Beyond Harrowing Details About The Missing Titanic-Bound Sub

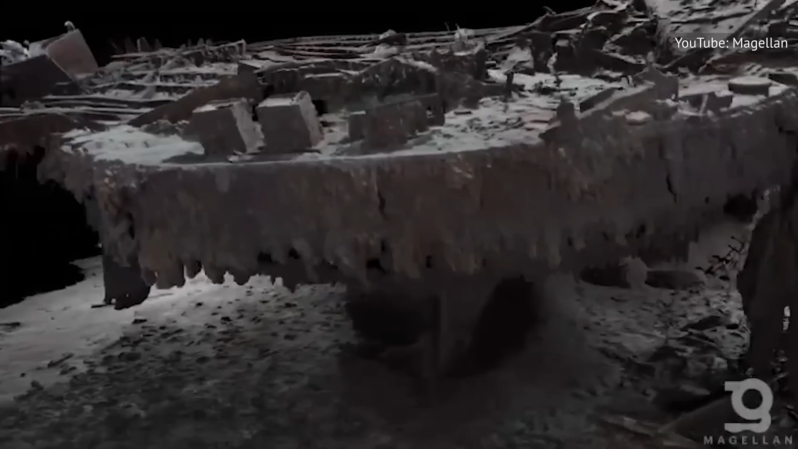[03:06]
The ship is a mess of debris and refuse.
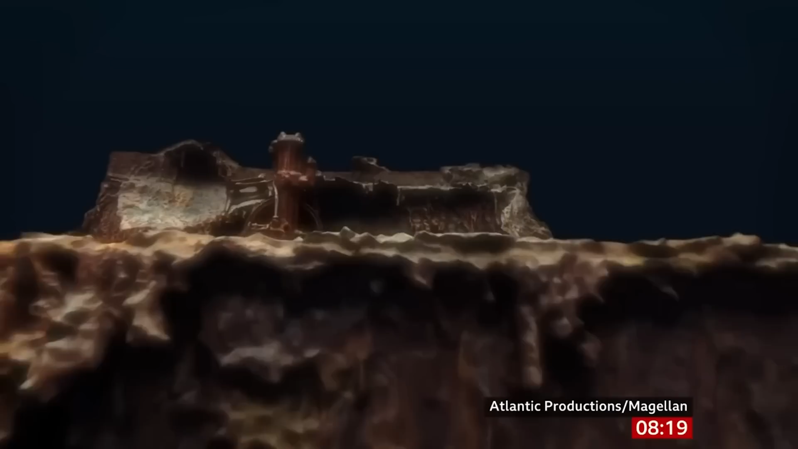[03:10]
Magellan's model, a digital twin, shows every encrusted door, twisted staircase, crag of metal,
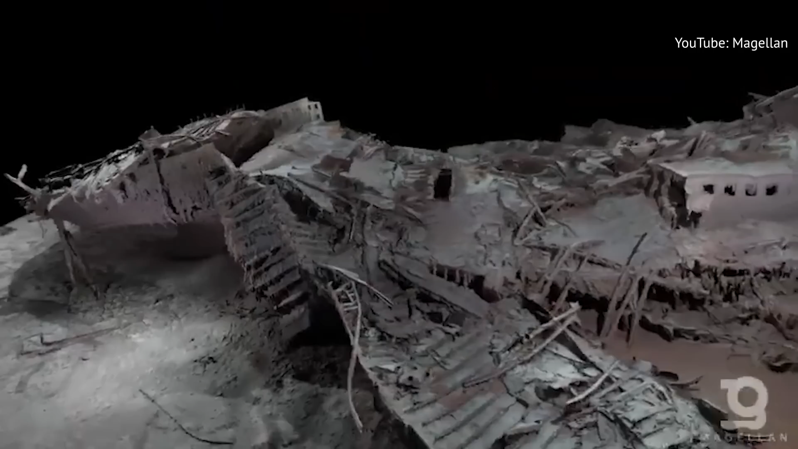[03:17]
and discarded glass bottle on the ship — even the serial number on its propellers. But historian Park Stevenson on BBC News states that many questions persist about the Titanic's crash, such as where it hit the iceberg that sank it.